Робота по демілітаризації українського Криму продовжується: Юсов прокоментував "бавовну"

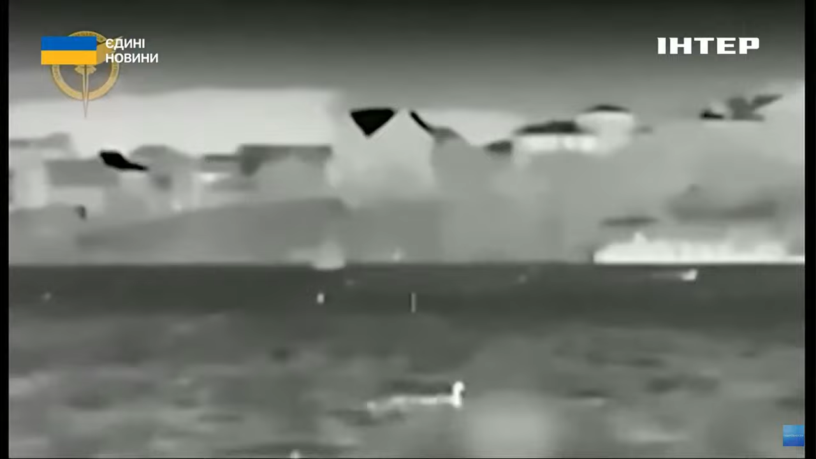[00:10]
Як повідомили в ГУР, катер проєкту «Акула» пішов на дно одразу, друге судно проєкту «Серна» безуспішно поборолось, втім, все ж таки теж затонуло. Я нагадаю, про враження двох суден Чорноморського флоту РФ стало відомо напередодні.
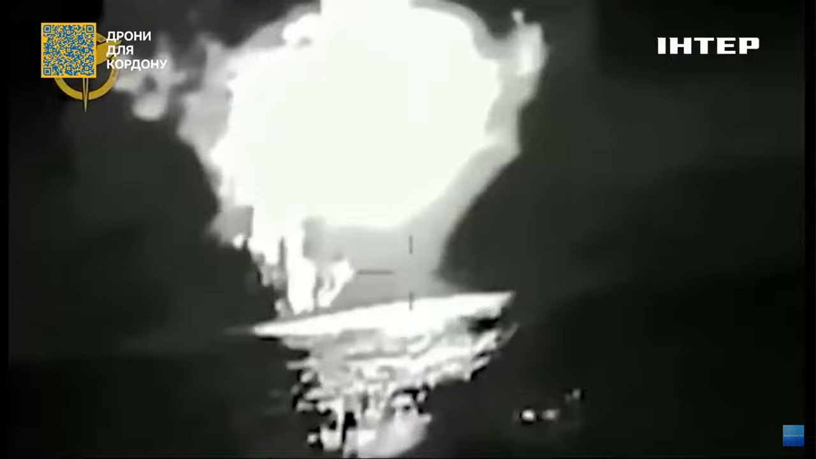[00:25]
Натомість у російському Міноборони вдалу операцію українських військових не коментують.